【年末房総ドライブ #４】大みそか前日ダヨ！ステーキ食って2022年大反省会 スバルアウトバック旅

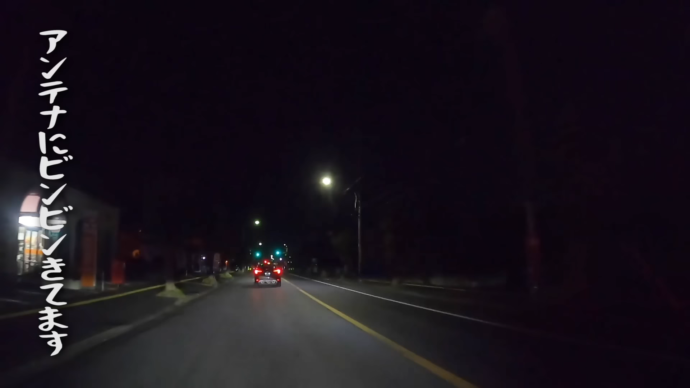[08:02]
あ、ちょっと街中戻ってきたな、 うん、 あ、これはある、 マックもあるもんだって、 これはある、 あ、これはあるわ、 これはあるな、
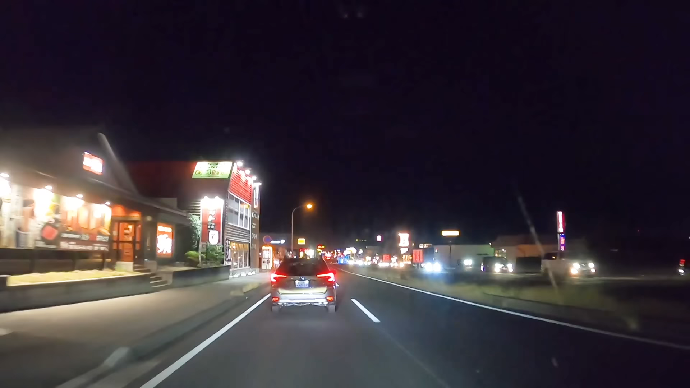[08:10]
チェーン、 チェ ーンだらけよ、 ほら、もうガスト、もうほら、
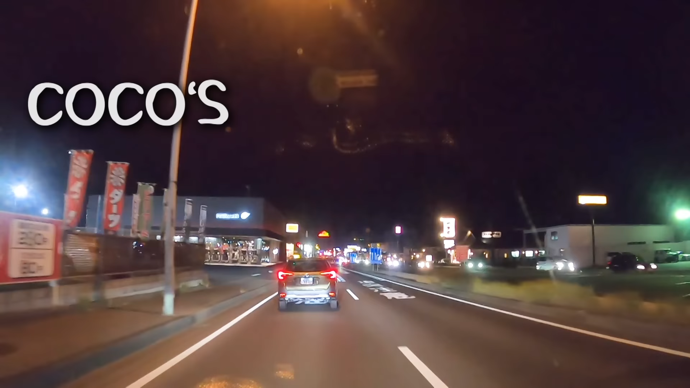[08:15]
ココスとか 夢あんとか、
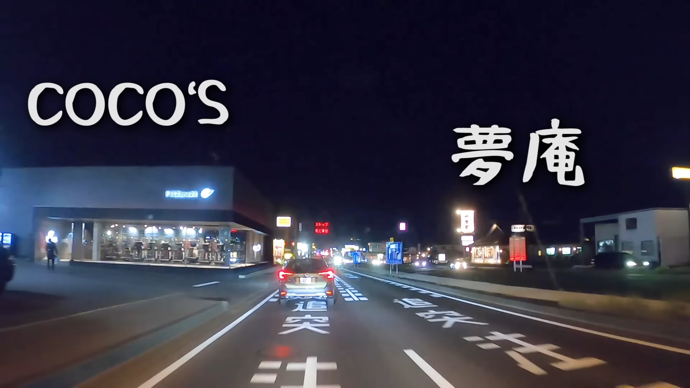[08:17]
もう夢すべてのチェーンが集まる街じゃん、ココイチとかココス、ケンタッキーもすべてのチェーンだ、 チェーン、 チェーン連れてこうとしてんのか、 チェーン だ、チェーンだったら、 チェーンだったらいいけどね、 あれ、なんだ、